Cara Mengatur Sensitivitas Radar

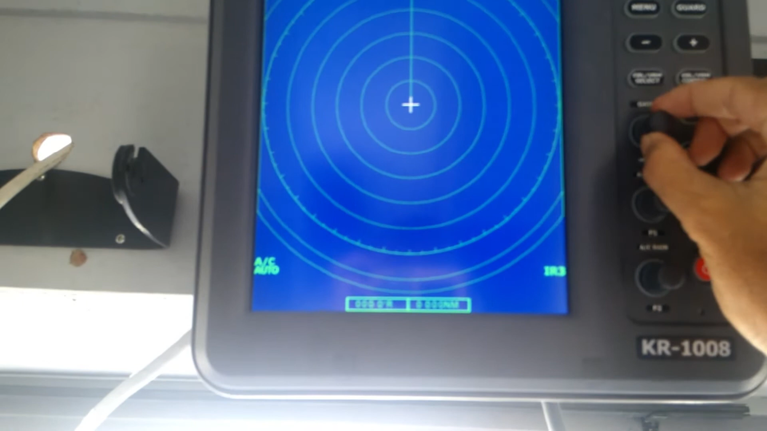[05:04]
terus sampai kita menemukan perbedaan yang sangat kontra sangat berbeda nah ini sudah ada terlihat
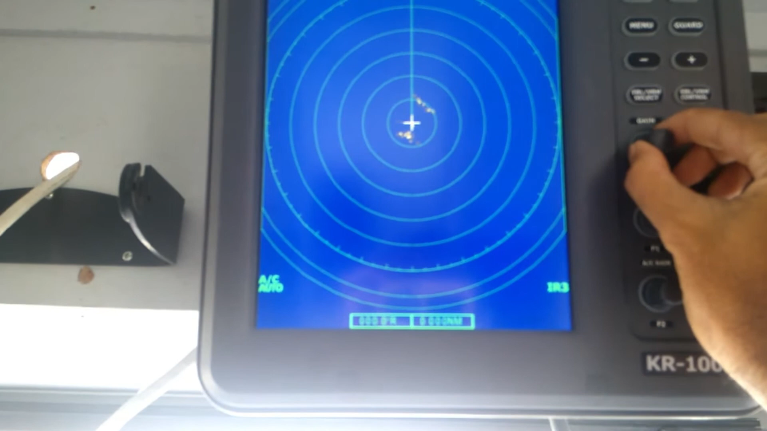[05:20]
nah ini kita atur sedemikian rupa kalau kita perbesar jadi seperti ini kita lihat
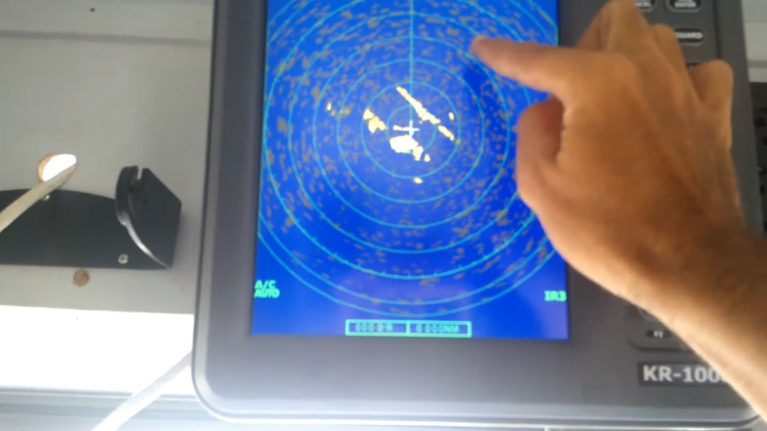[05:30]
perbedaannya nah kita buat sehingga
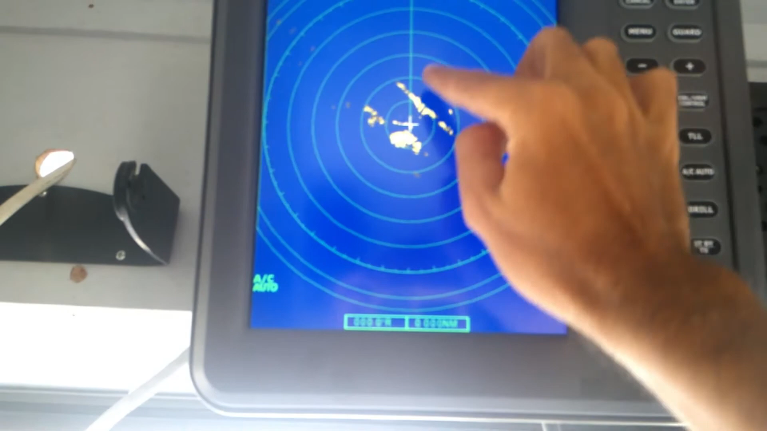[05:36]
ini
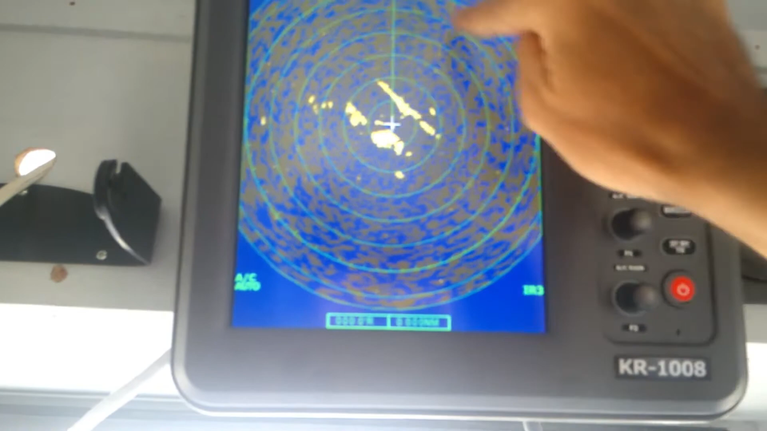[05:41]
gambar-gambar ini hilang ini adalah terlalu besar lalu kita putar sedikit
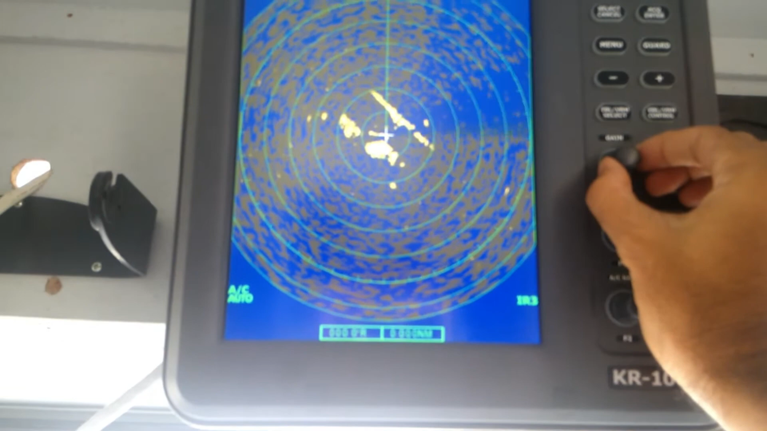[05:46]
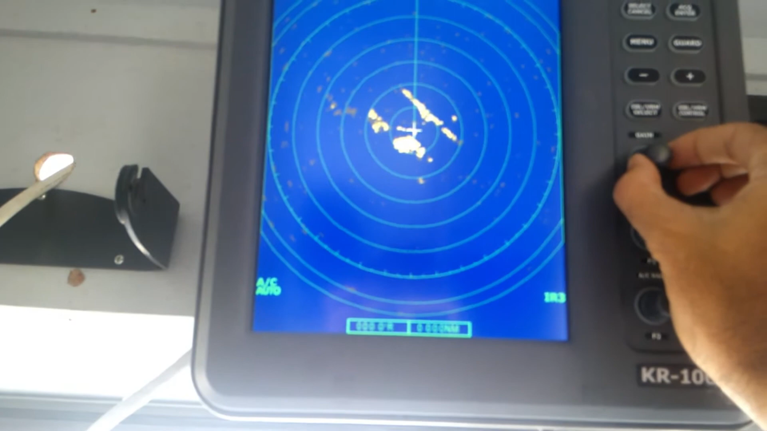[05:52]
nah sehingga terlihat ada perbedaan ini ini berarti benda sudah terdeteksi yang jauh ini sudah bisa
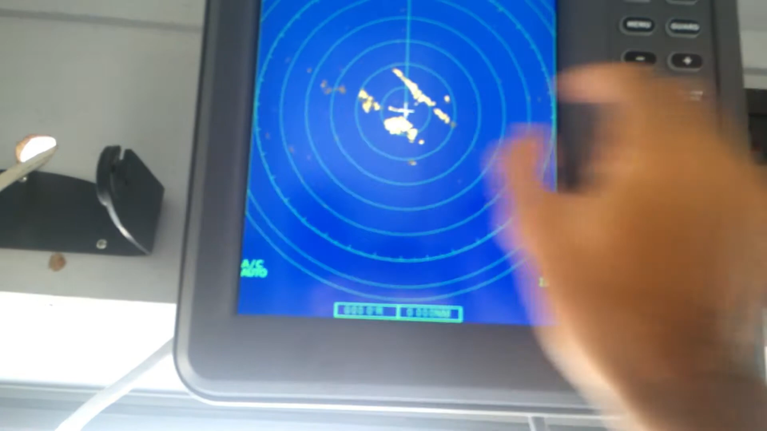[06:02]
terdeteksi terlihat ini sudah terdeteksi jadi sudah terdeteksi kita putar sedikit lagi nah kalau kita terlalu kecil maka benda yang terdeteksi jauh ini ini tidak akan terlihat seperti ini misalnya nah ini sudah tidak ada tidak terlihat padahal disini justru ada benda ini meskipel
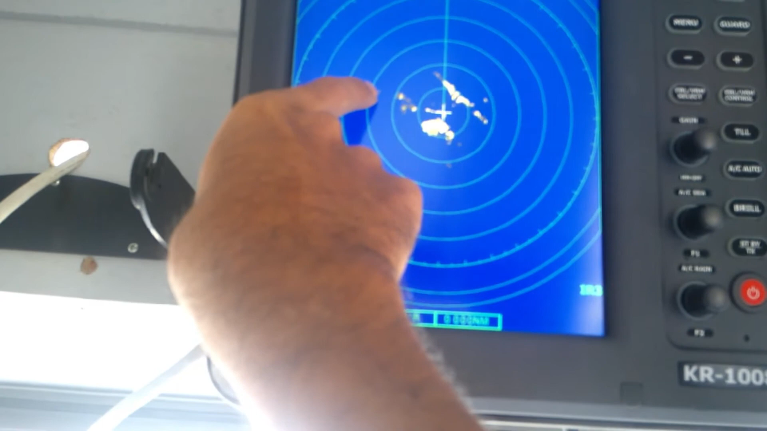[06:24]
maka ini kita adjust lagi disit nah ini semoga terlihat akan terdeteksi benda ini nah ini menunjukkan bahwa
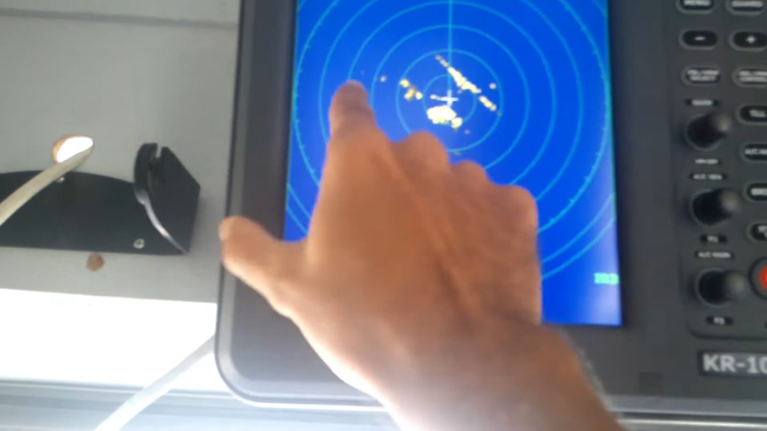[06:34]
adjusting gain ini sudah bagus yang sinyal radar yang jauh dapat tertangkap tanpa ada perbedaan apa namanya
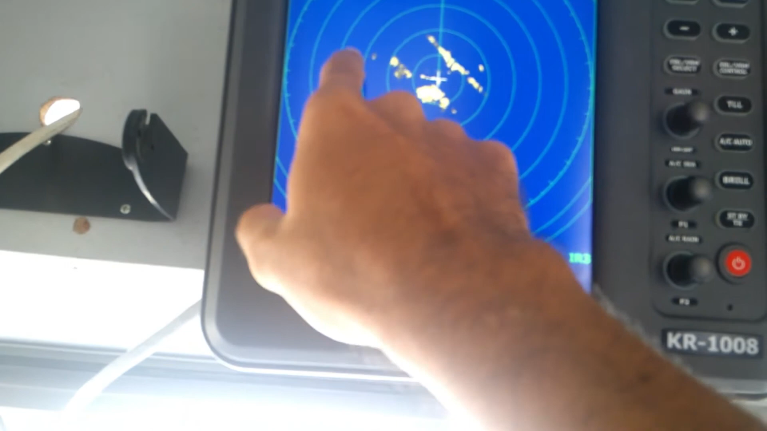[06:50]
tanpa ada
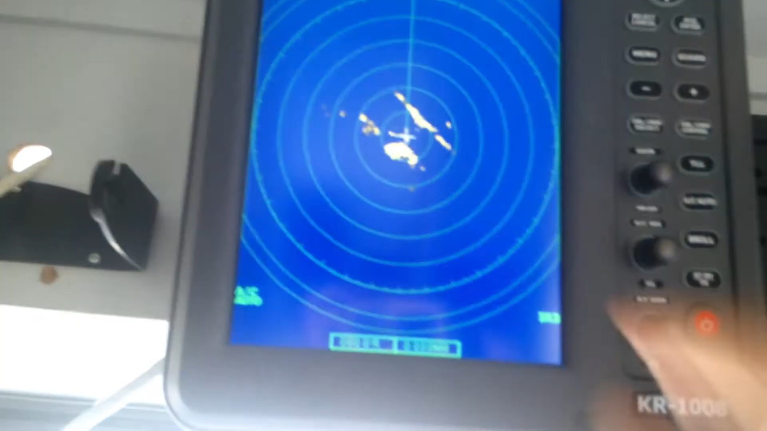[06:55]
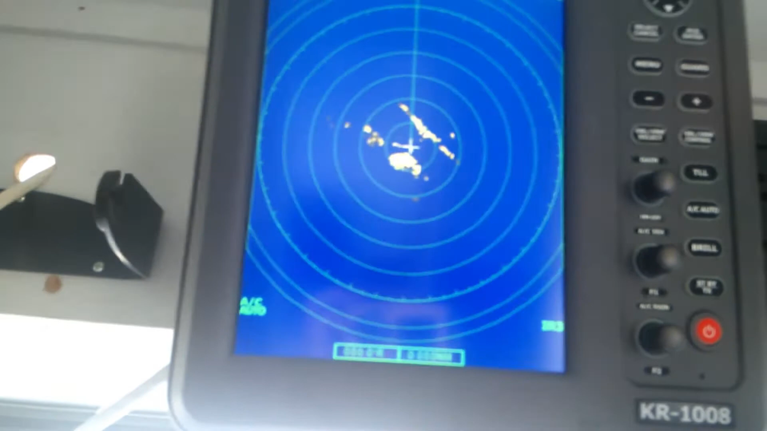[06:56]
tendala nah setelah sinyal radinya di adjust dengan baik maka tinggal kita rubah lagi ke range yang diinginkan misalnya kita
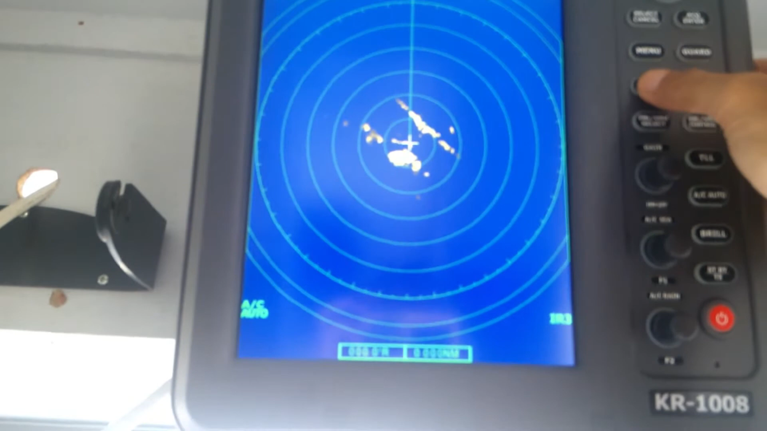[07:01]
perdekat
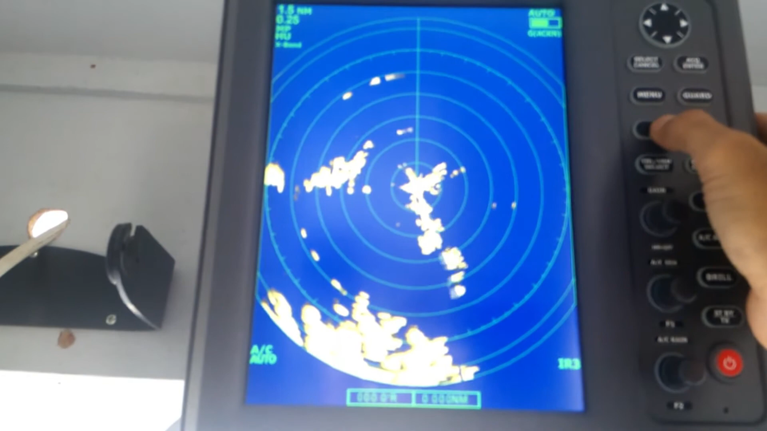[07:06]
jarak range nya menjadi seperti ini menjadi 0,75 noticamai jadi seperti ini atau misalnya kita bikin 1,5 noticamai
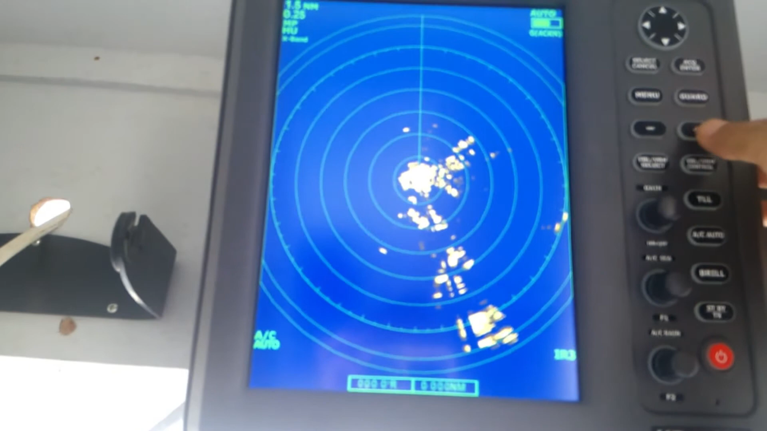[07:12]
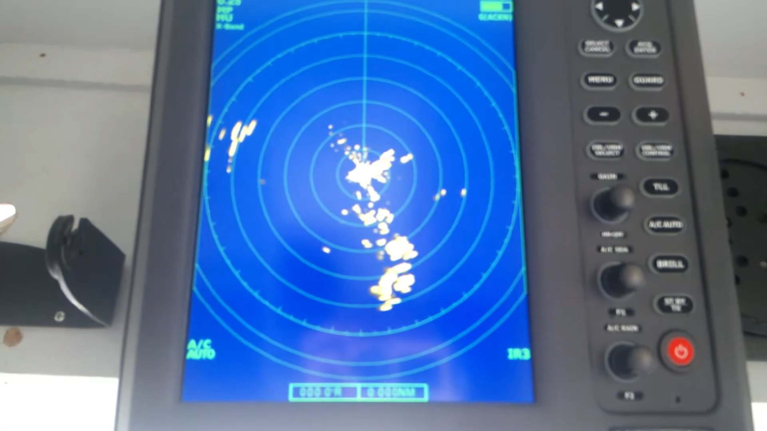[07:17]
oke oke kemudian setelah tombol gain ini diatur sensitifitasnya perhatikan ada ada ACC tombol ACC dan AC rain ACC ini sebetulnya fungsinya adalah untuk mengatur juga sensitifitas yang berhubungan dengan pengaruh dari gelombang laut kebetulan di sini gelombang laut sedang tenang jadi sebenarnya tidak berpengaruh kalau